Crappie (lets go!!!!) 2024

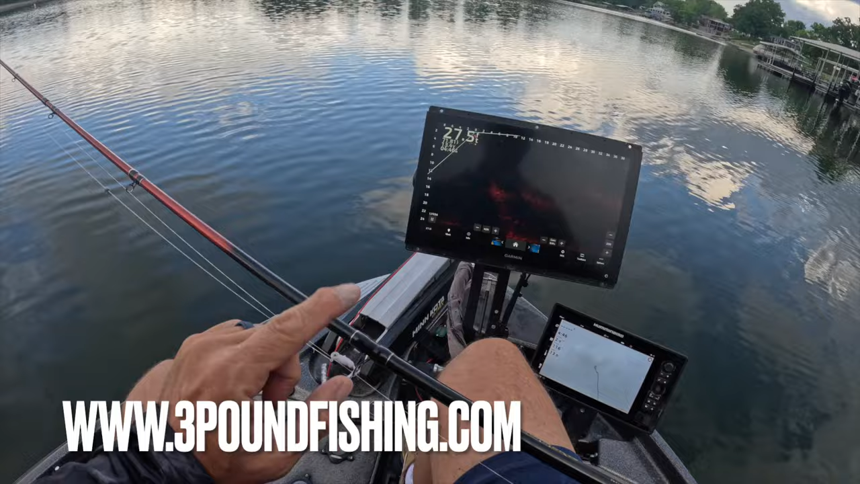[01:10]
You guys check those out on the website. They are hot. All of them are actually doing very great. And it also included Jack. So there's another one called Jack. It's in the combo pack, 1/32 ounce, the B combo pack. Those are freaking awesome. Hammer 10, all the great stuff. Let's see if we can get some fish in the boat before the storm gets us.
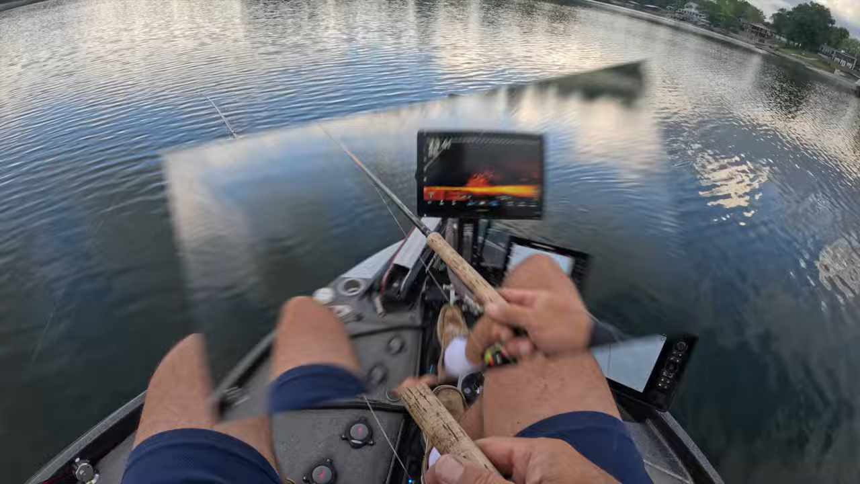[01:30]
There we go. There we go. First fish, guys.
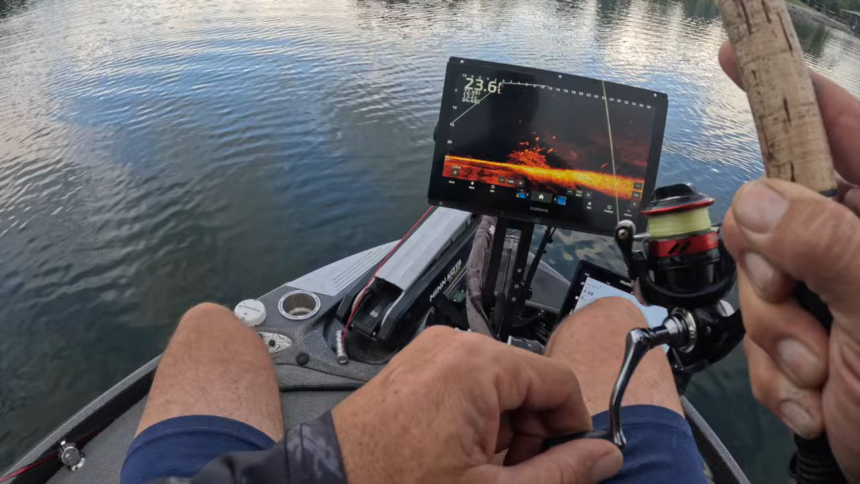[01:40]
Good fish right off the bat. Post-spawn fish, guys. They're going to be a little bit skinnier. Definitely going to weigh a lot less.
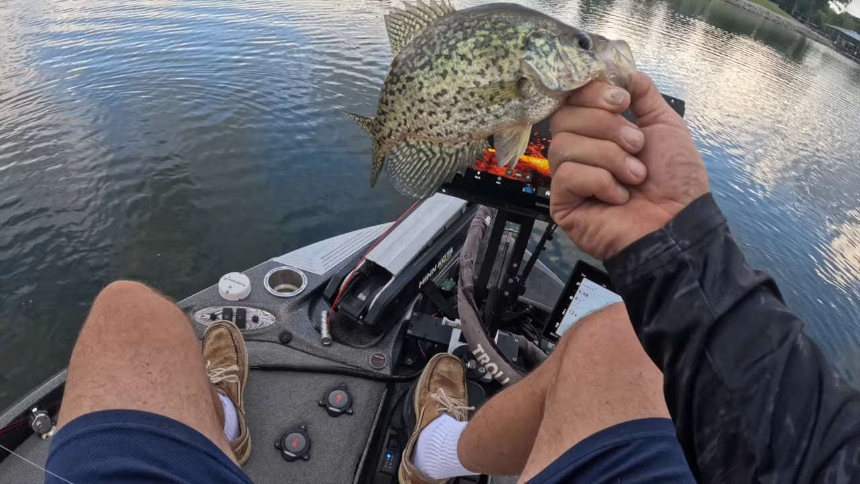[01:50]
But that's a good starting fish right there, guys. Awesome. Now I'm using the amber color palette for my Garmin unit. This is a 16-inch 8600 series.
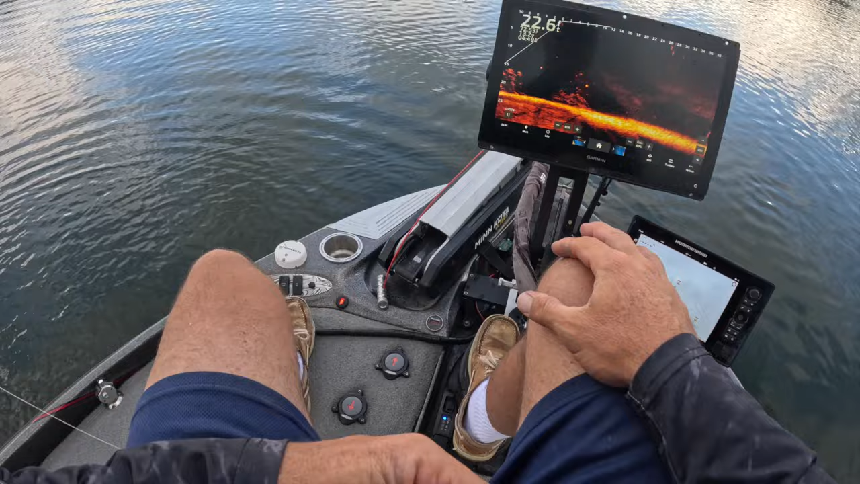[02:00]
You guys can check those out at PTG down there in Grenada. They're big time. Also mounted on the cornfield fishing gear, the folding mount.
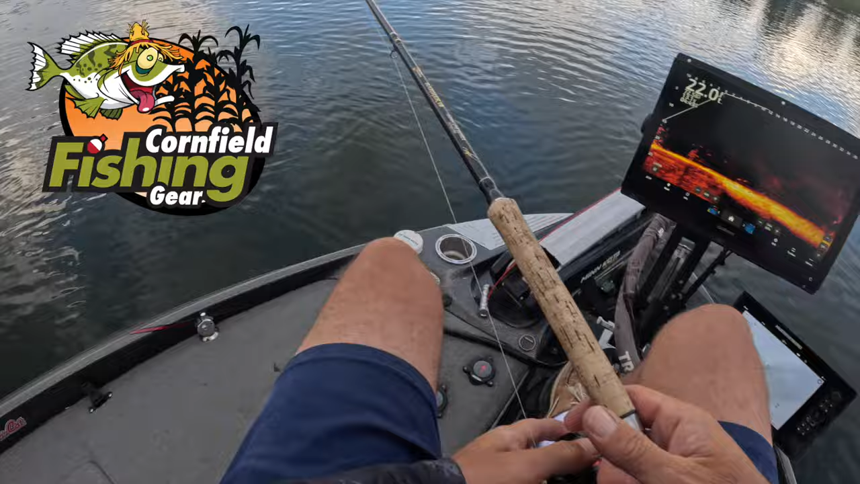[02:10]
That's my go-to right now. So, okay. So here you go. Perfect example.